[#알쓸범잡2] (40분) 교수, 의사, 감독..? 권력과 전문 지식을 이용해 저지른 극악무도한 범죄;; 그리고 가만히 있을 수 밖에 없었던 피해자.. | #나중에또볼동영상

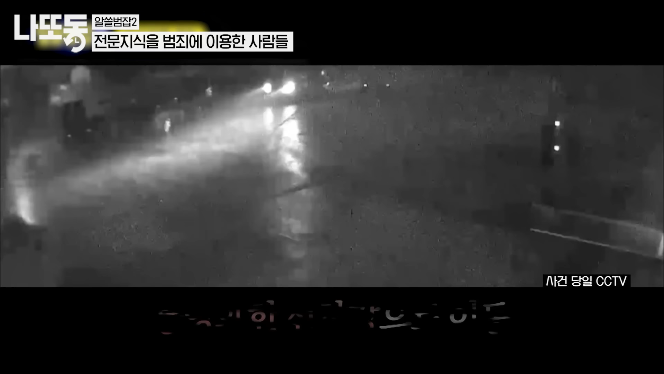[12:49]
거제인데 통영까지 운전을 한 다음에 통영의 선착장에서 차 트렁크를 열고 시신을 꺼면서 바다에 던집니다